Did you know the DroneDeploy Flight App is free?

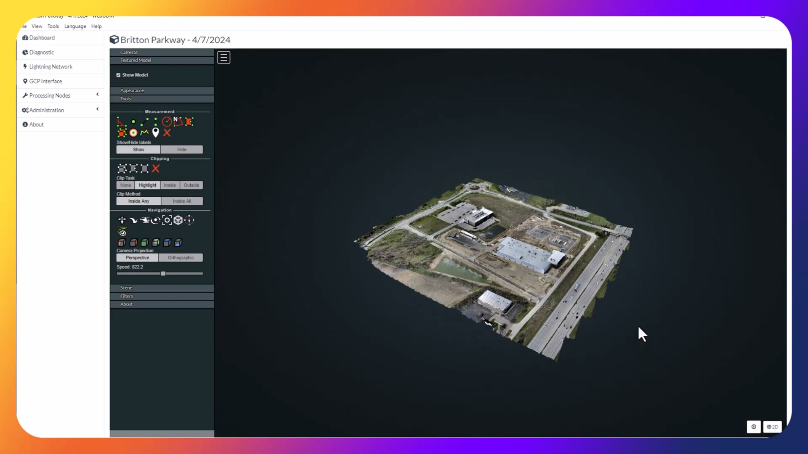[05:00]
There are a lot of tools here as well, but again, this is a free tool which is very nice, and everything can be exported. I didn't do a great deal of 3D as far as this particular project goes yet, but the idea here is that I use DroneDeploy.
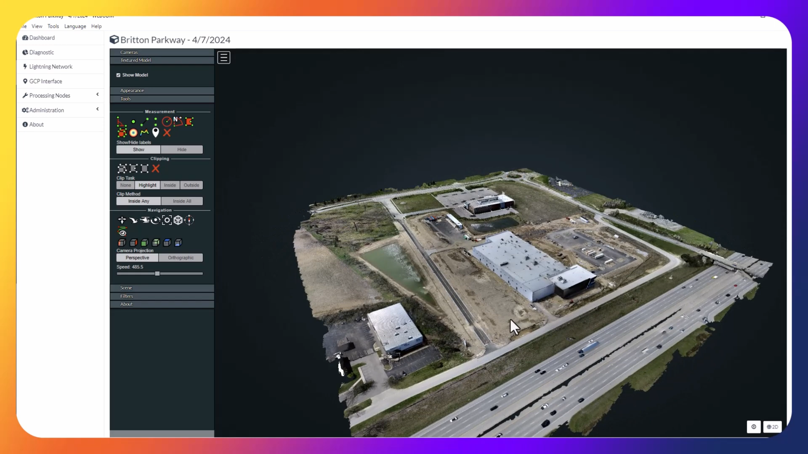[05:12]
I didn't even use the full 3D option for DroneDeploy, and I took some extra pictures of the side of this building here and the side of this building here because they were hitting the sun, and I was running out of time to do the rest of the building, but between these two and the fact that they're free to use,
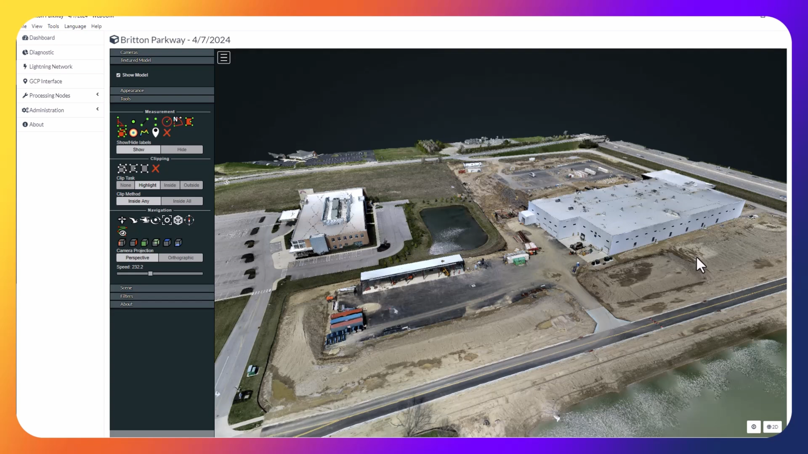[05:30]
it's a great option to have if you're wanting to create a 3D model, or again, with a mosaic, or even just a top-down, high-resolution image that's stitched together. It does take a while to process this on a laptop or a computer, especially if the computer is not powerful enough to handle it,
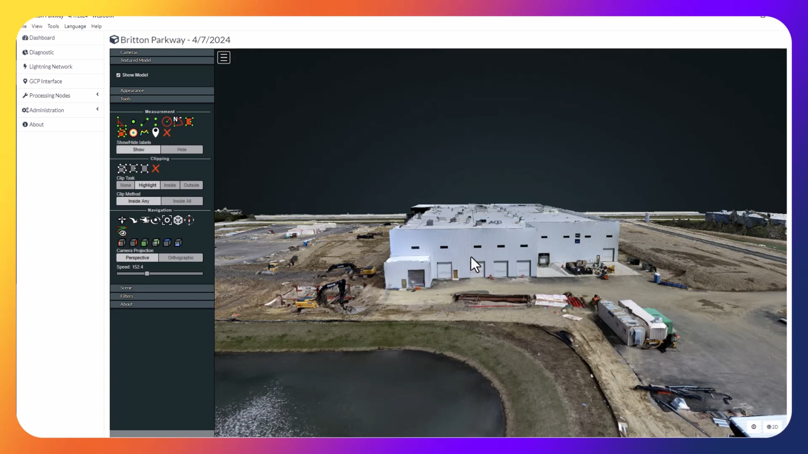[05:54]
but it's an option, and it's a free option.
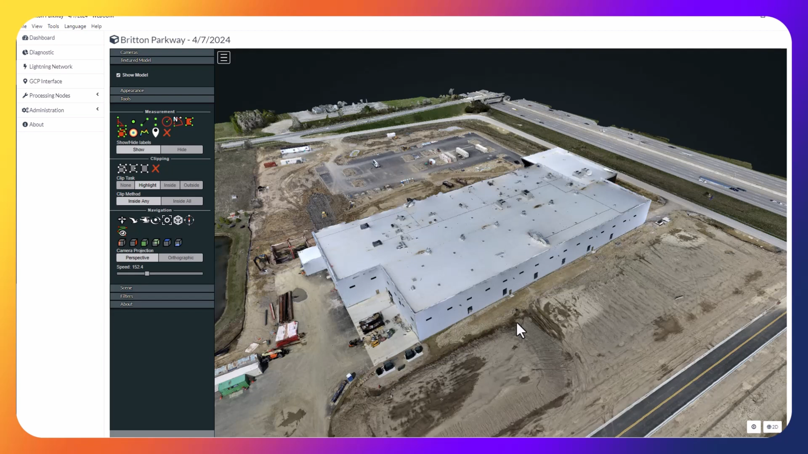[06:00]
I do plan to go back, hopefully to do the whole building and the whole property in 3D in the best way possible, but right now, this is just an example. You can get the software from this website and download it and just use it.